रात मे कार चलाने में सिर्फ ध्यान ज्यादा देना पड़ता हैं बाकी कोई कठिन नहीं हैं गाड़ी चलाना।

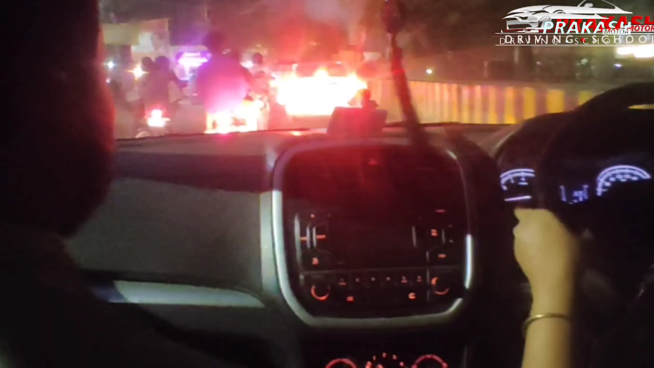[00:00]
अब वो स्लो हो रही है, आप उतनी स्पीड में चले जा रहे हैं, तो वहाँ जाके आपको ब्रेक लगानी पड़ेगी, खड़ी करनी पड़ेगी गाड़ी। अब वहाँ स्लो है, आप भी स्लो कर दो, चलने दो ऐसे।
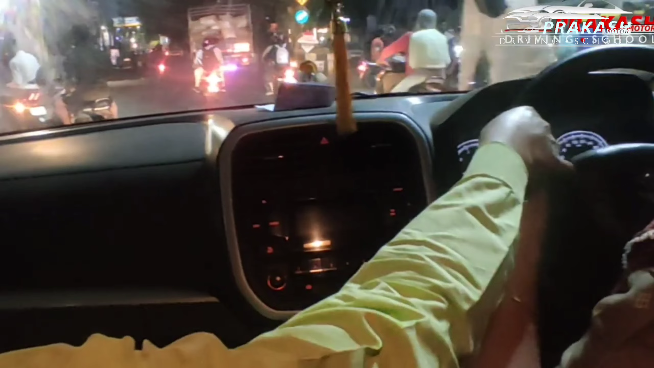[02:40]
यहाँ पे ठेका है ना दारू का, वही जाम लगाए रहते। बढ़ाओ स्पीड बढ़ाओ और आराम से दोनों तरफ देख के, गियर चेंज करो, क्लच दबाओ पूरा, नज़र सामने, छोड़ो क्लच, और आराम से और आराम से, देखते रहो चलते रहो, बस वही जो दिन में है वही रात में जी सर।
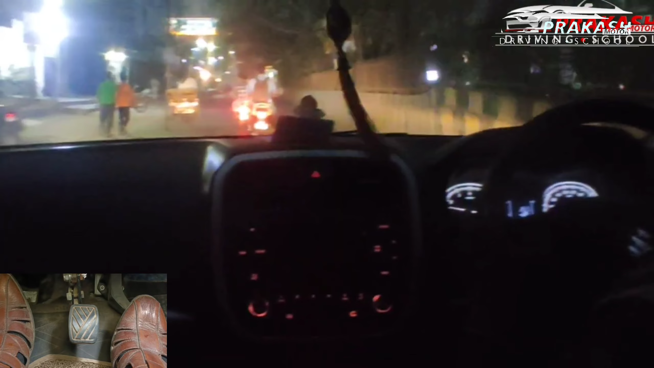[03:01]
रात में भीड़ ज़्यादा है तो लोग लड़ ज़्यादा रहते हैं, आराम से चलते हैं और आराम से। आगे से लेफ्ट चलना है ना चौराहे से, दे दो इंडिकेटर अभी से, आ जाओ लेफ्ट में मिरर में देखते हुए।
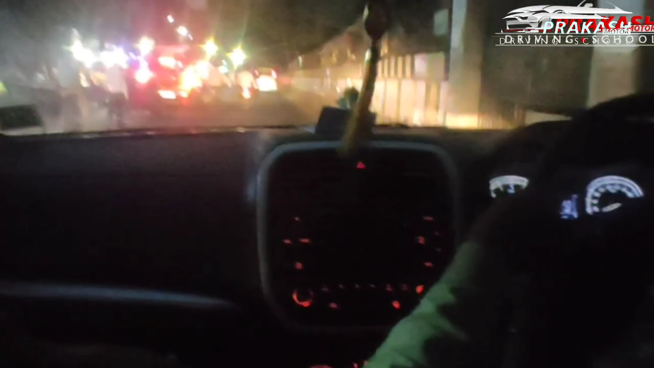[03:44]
और आराम से और आराम से, हॉर्न दो हॉर्न दो, नज़र सामने, आराम से चलाओ, रिलैक्स होके, कोई जल्दी नहीं है।
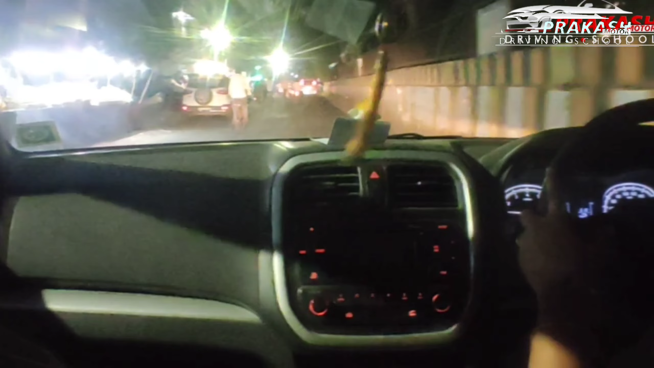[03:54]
ये शीशा चमक तो नहीं रहा आराम से, नहीं चमक रही, और आराम से ब्रेक पे पैर रखो। अब देखो वहाँ गाड़ियाँ स्लो हैं, आप यहीं से स्लो कर लो धीमे धीमे,
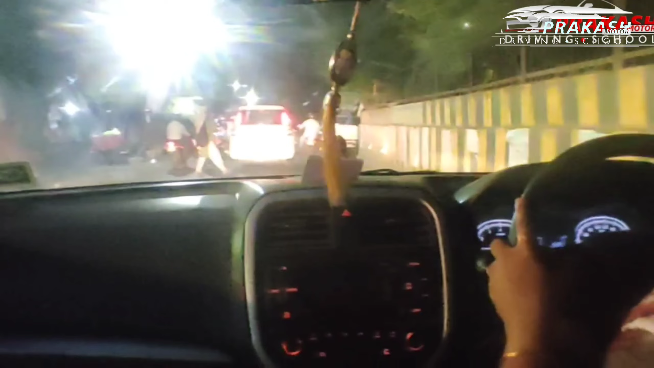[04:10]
चलने दो चलने दो, ब्रेक पे पैर रखो ना, सीधी रखो गाड़ी,
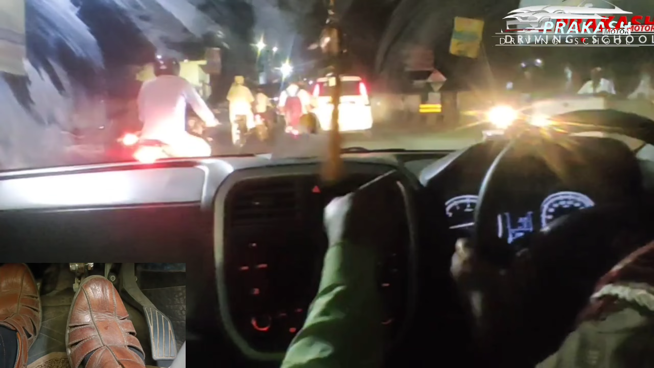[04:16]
सीधी रखो, हाँ बढ़ाओ और बढ़ाओ। आपको ज़्यादा से ज़्यादा सामने नज़र रखनी है, साइड वाला पीछे वाला तभी निकलेगा जब उसको साइड मिलेगी,
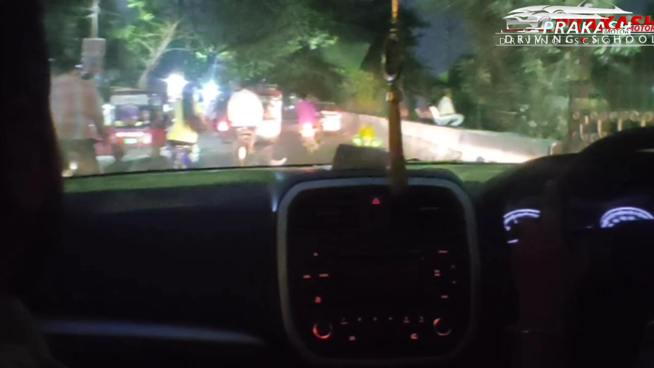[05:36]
हाँ देखो सामने बढ़ाओ, चलते रहो और आराम से चलो। थोड़ी सी स्पीड, आगे स्पेस मिले तो स्पीड आप बढ़ा सकते हो।
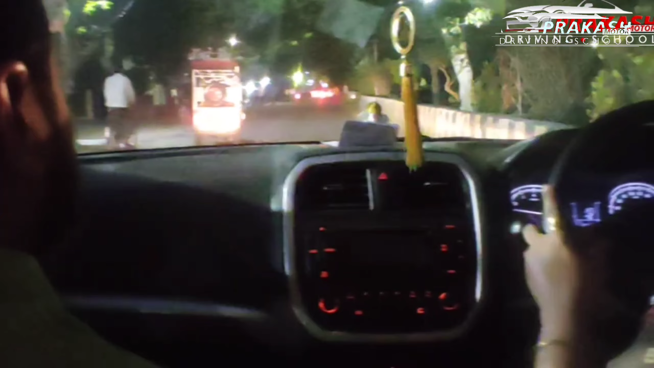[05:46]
चलते रहो ऐसे, चलते रहो और आराम दो, बढ़ाओ,
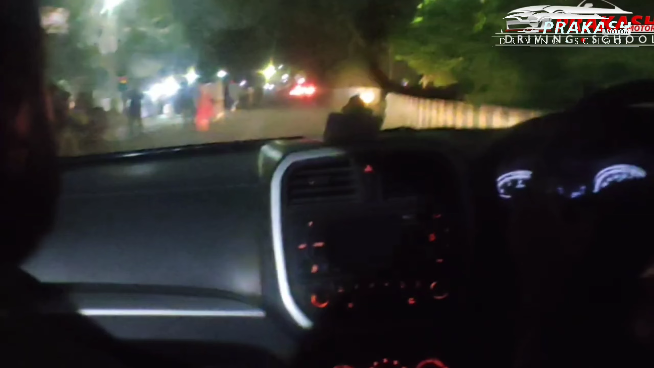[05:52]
चलो ऐसे और आराम से। देखो रोड, देखो ब्रेक पे पैर रखो। बाकी सब कुछ वही करना है, जहाँ भी रिक्स वाली जगह लगे और लगे कि रेस की जरूरत नहीं है, ब्रेक पे पैर रखो, निकाल लो, बढ़ाओ। ये देखो आपके राइट से निकला, जिस तरफ आप चलो वन वे रोड पे,
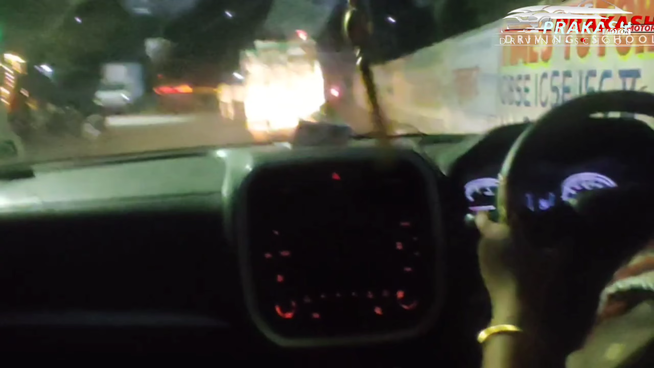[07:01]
चलते रहो। अब दे दो इंडिकेटर लेफ्ट को, हम लोगों को लेफ्ट चलना है, स्पीड यही रखो।
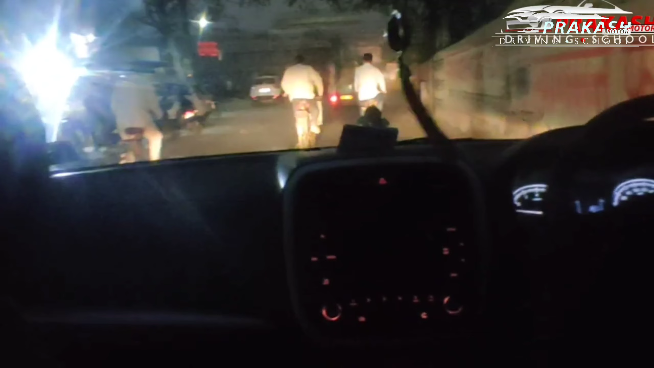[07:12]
देखो यहाँ पे ब्रेक पे पैर आप नहीं रख सकते, क्यों नहीं रख सकते, स्पीड बढ़ाओ हल्की सी, क्योंकि ये मोड़ के साथ चढ़ाई भी है ना, चढ़ाई पे आप ब्रेक पे पैर रखोगे तो गाड़ी खड़ी हो सकती है,
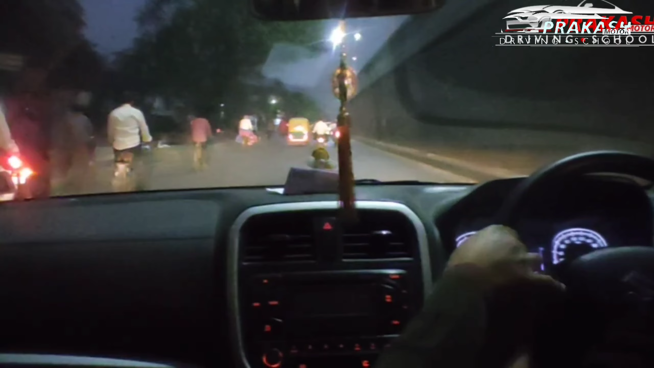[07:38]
अब हो गई साइड, अब निकल जाएगा,
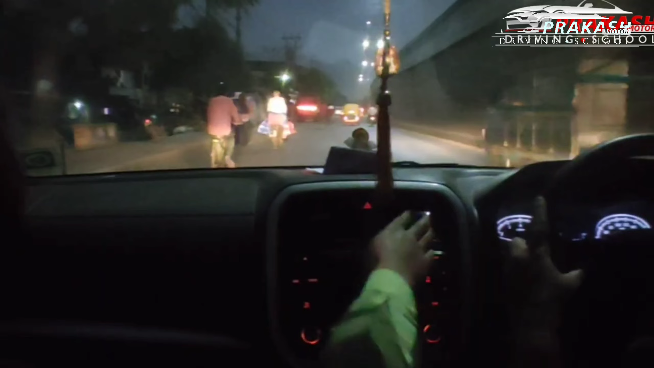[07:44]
हाँ चलते रहो इसे, उसको हॉर्न देने दो, हॉर्न दो आप भी, साइकिल वाला हटे, सामने देखो, फिर हॉर्न दो,
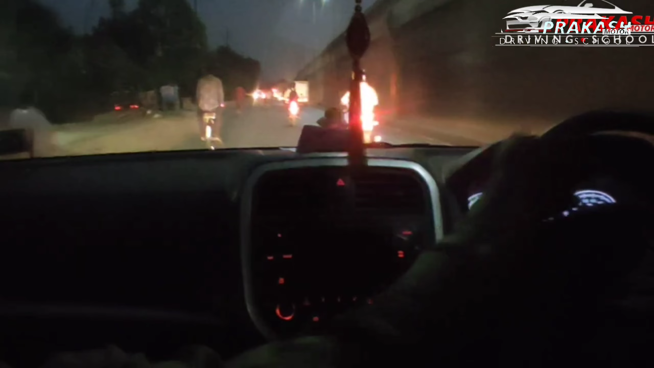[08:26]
उधर का शीशा बंद कर लो, आपसे कह रहे हैं जी, शीशा बंद करो उधर का, आराम। अब ठीक है, बाहर की आवाज ज्यादा नहीं आएगी, और स्लो करके हॉर्न दो,
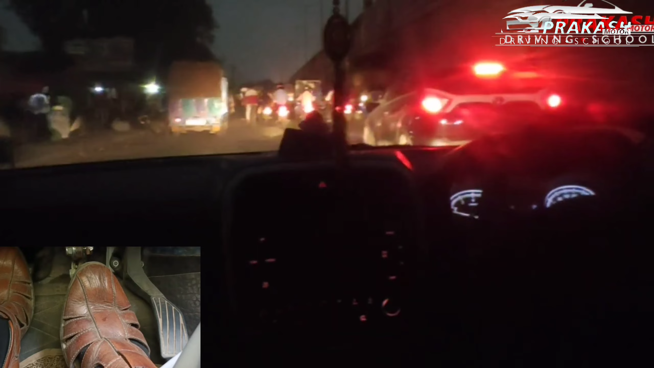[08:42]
स्लो करके निकालो और स्लो करो, देखो ये टकरा आ गया, छोड़ो ब्रेक, ब्रेक छोड़ो और राइट में रखो, हॉर्न दो, हॉर्न दो, चलो सामने देखो, बढ़ाओ स्पीड, बढ़ाओ और बढ़ाओ स्पीड,
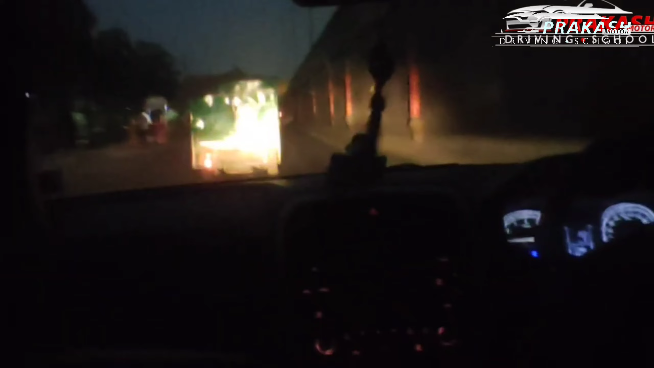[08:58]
चलो सामने, अब राइट में हो, राइट में चलते रहो और बढ़ाओ स्पीड। अब यहाँ स्पीड आप ले सकते हो, डालो थर्ड गियर, हाँ डालो, टेंशन ना लो, एक्सीलेटर नहीं, धैर्य से चलाओ, भूलो नहीं, बढ़ाओ और बढ़ाओ, बस ऐसे चलते रहो।
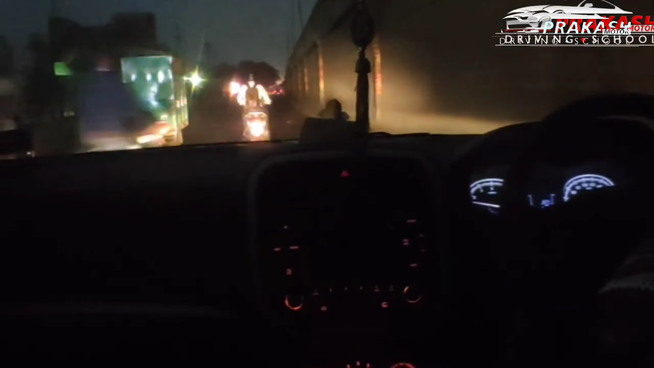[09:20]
भीड़ में रात में चलाना बिल्कुल कठिन नहीं है, बस अपना रूल नियम से चलो। अब देखो चौराहा आ रहा, अपने हिसाब से मैनेज करो, आपकी भाई यहाँ कुछ नहीं बताएंगे क्या करना क्या नहीं।